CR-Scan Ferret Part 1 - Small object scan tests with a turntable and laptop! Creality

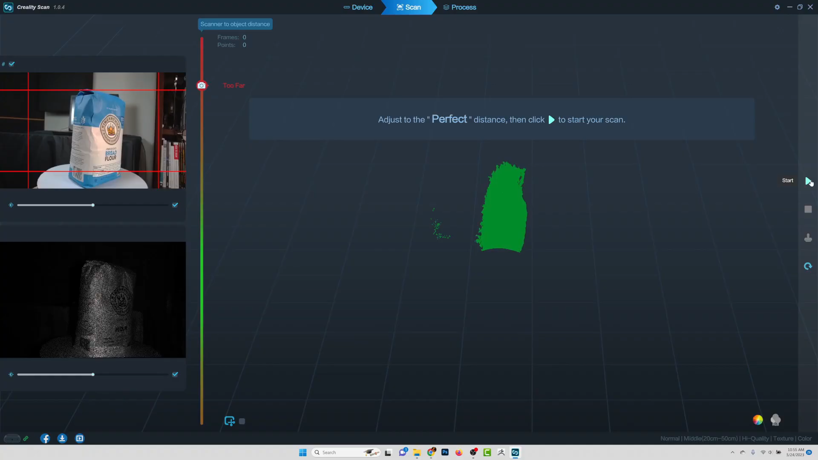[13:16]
We'll go ahead and say click to start the scan here.
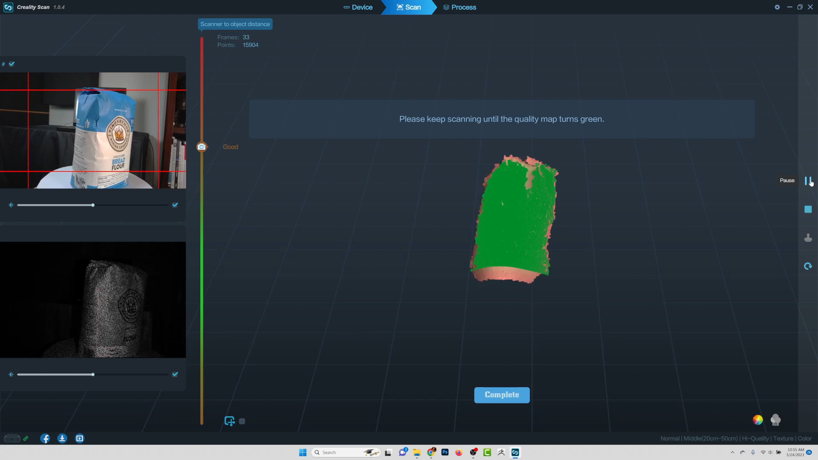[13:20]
And again, just try to stay in that perfect range. And then just work our way up.